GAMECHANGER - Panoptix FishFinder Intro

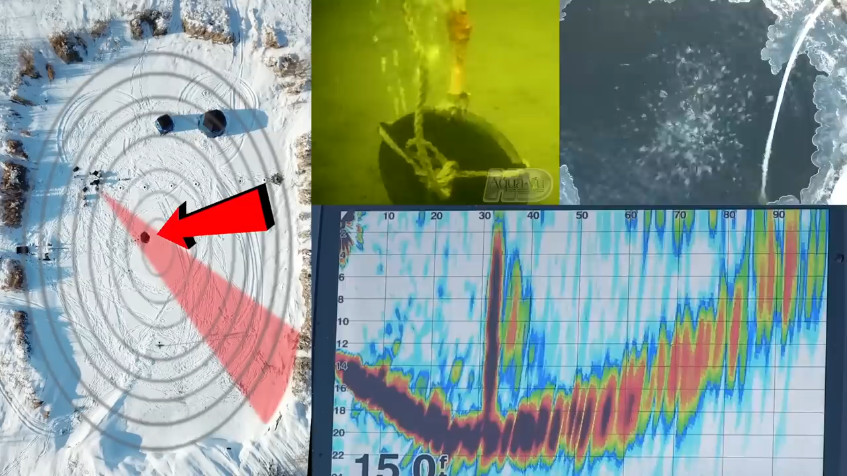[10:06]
open spot there pumping oxygen into the water. So that is what that is and the disturbances around it I would guess are bait fish.
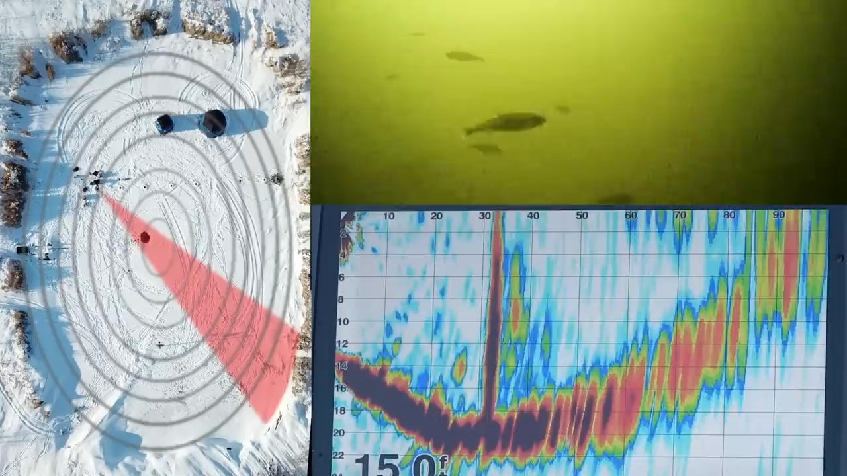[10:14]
Like any electronics there is always some interpretation to it. I am always a little leery when someone can explain absolutely everything they see on the screen. If they are like oh yeah that is definitely a fish and that is this and that is that. There is so much that you have to interpret and guess at even when you are very familiar with your electronics. I am going to keep panning it into the distance there and you will see that it will flatten out because I am looking at the length of the pond now. And then if I open up this scale a bit you will see in the very distance here this is coming up to the weed line at the far end of the pond.
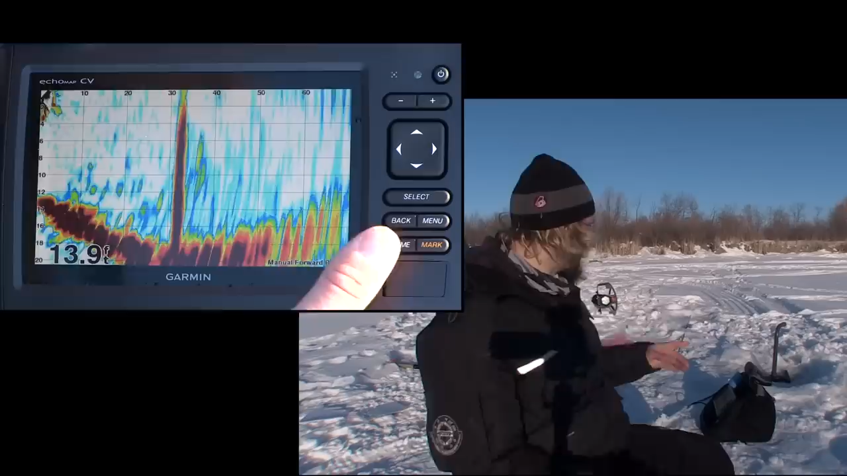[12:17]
The weed line starts right there and right there is a noticeable bump. These are probably the old holes drilled inside those tents back there and that is a sunken brush pile that is right underneath that tent. Now I am going to show you the live view down. And this is what you are going to use most of the time when you are fishing.
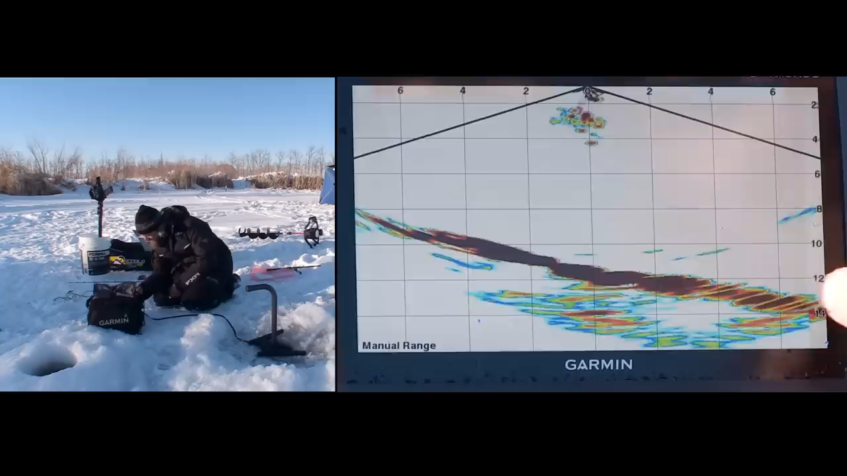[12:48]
It is 14 feet at 8 feet away in this direction and at 8 feet away in the other direction it is 8 feet. I am going to drop a lure down on this inside hole. There it is. Ok. So that bait is showing up 5 feet away. So I am going to drop that down and right there I have hit the bottom.
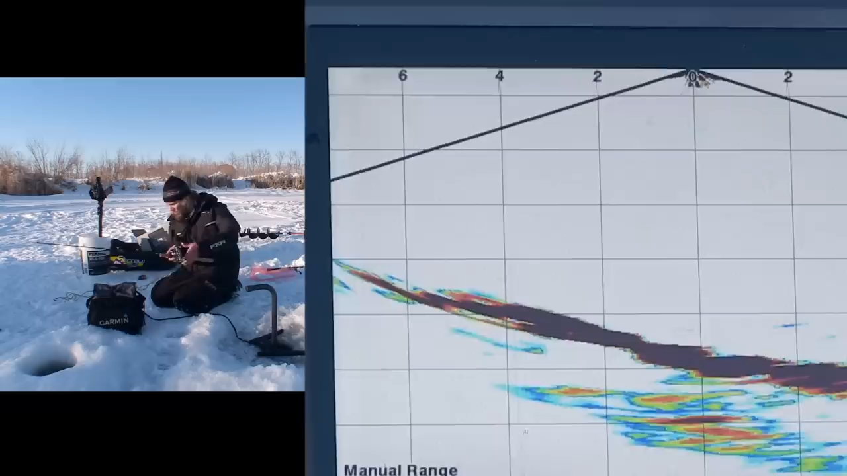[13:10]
Now watch when this bait comes up off the bottom. Instantly. See how that bait instantly? If there is a dead zone it is only an inch or two.
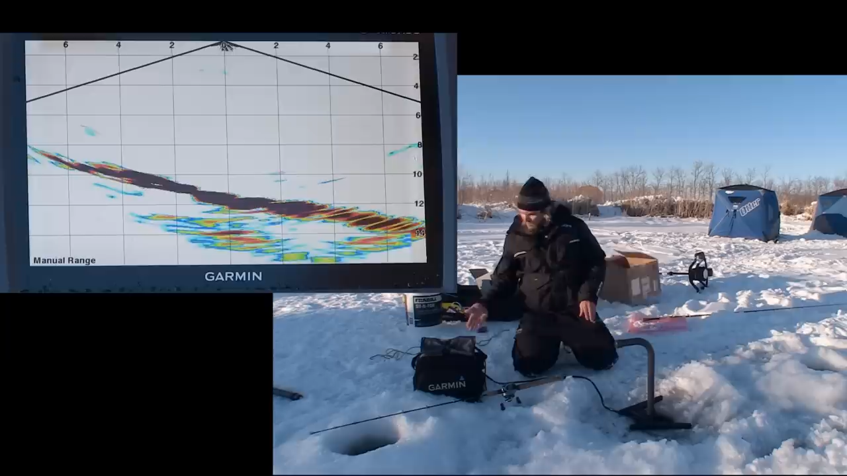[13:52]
screen here because it shows the change in bottom depth.
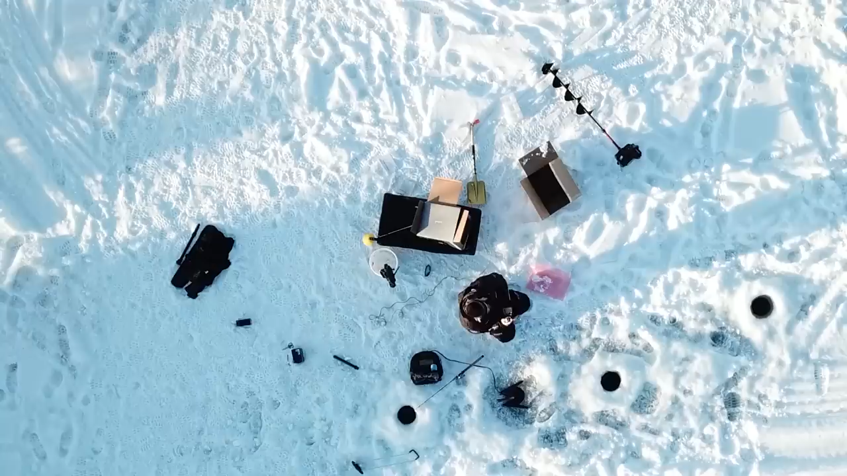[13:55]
This Bondi bait when I drop it down one hole over it is going to show up off to the other side.
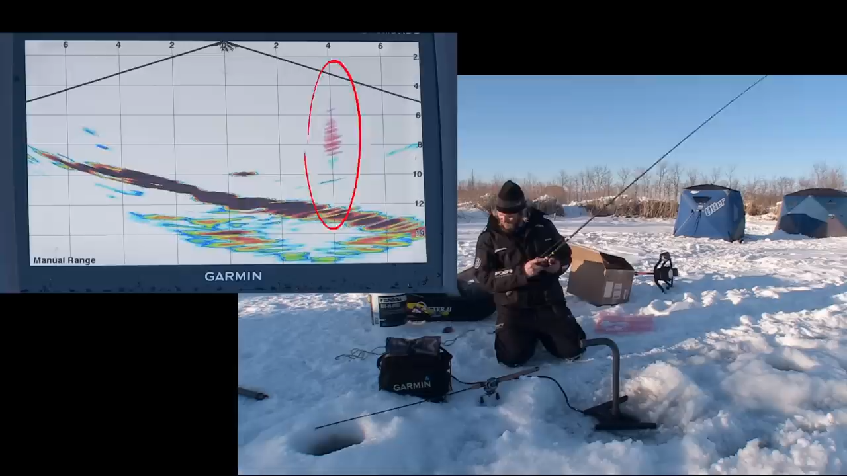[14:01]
Here you can see it. If you were fishing with standard ice fishing electronics and a 19 degree beam you would have a 4 foot footprint that you can see on the bottom in 12 feet of water.
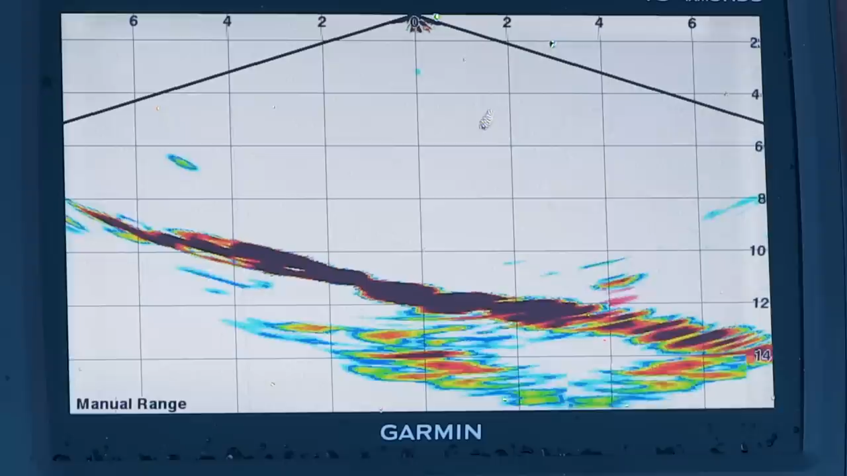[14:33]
Whereas on the live view down we can see fish movements and interactions with each bait.
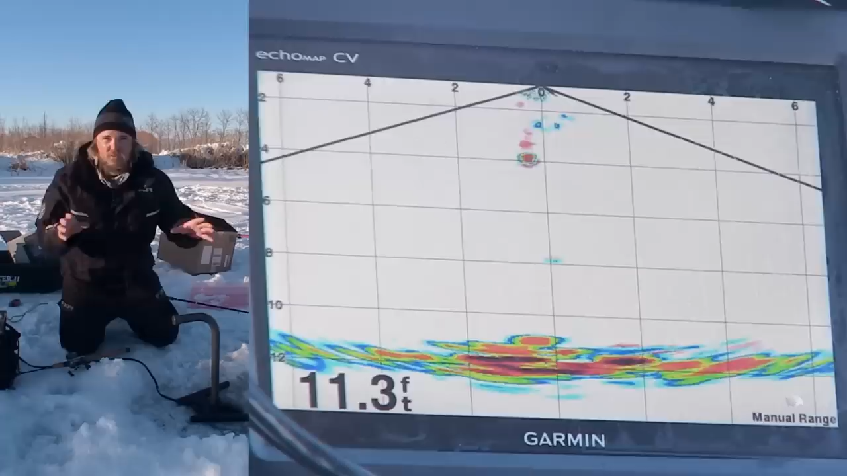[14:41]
On screen: depth 11.3 ft
When a school of fish comes on the screen you can count each individual fish in that school as they converge on your lure as opposed to just everything looking like it's vertically.
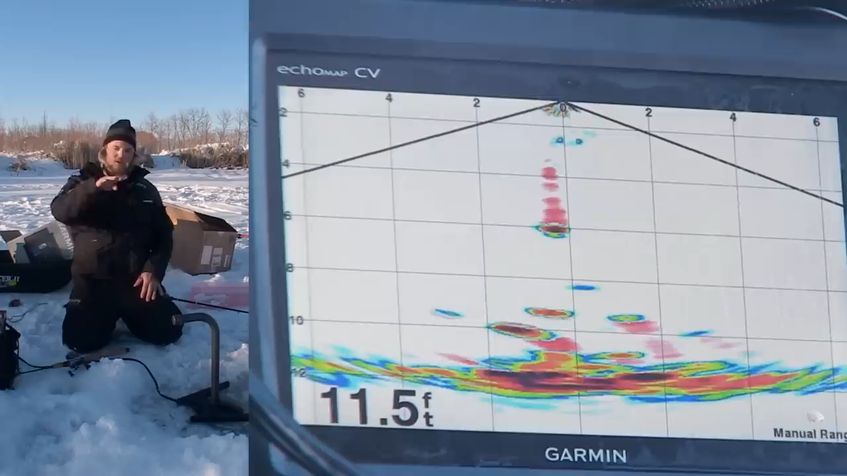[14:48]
On screen: depth 11.5 ft
A fish looking like it's coming up to look at your lure. A fish looking like it's coming down to look at your lure.
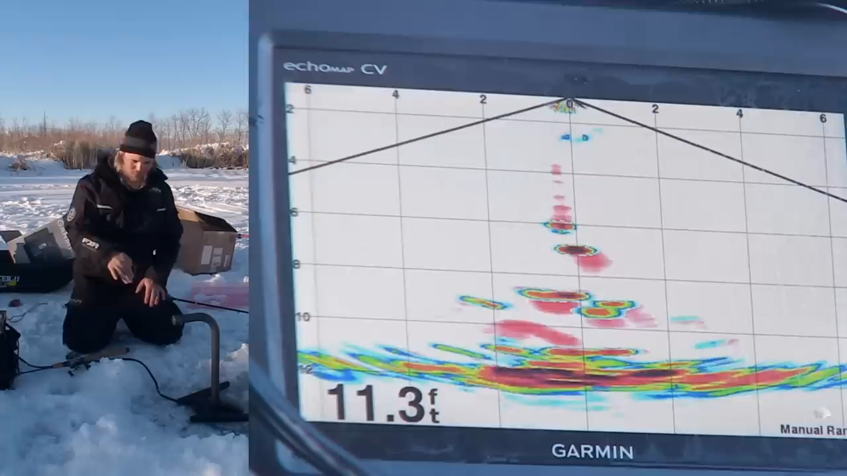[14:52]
On screen: depth 11.3 ft
In reality there's way more side to side movements. I'm still unpacking all the different applications and benefits this has to just like shorten the search.